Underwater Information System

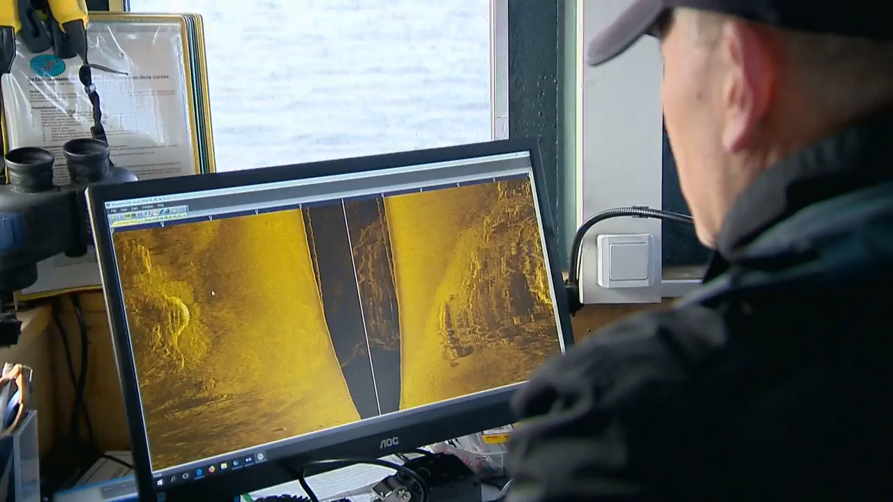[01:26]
They begin with side-scan sonar searching the bottom for anomalies before jumping in to take a closer look.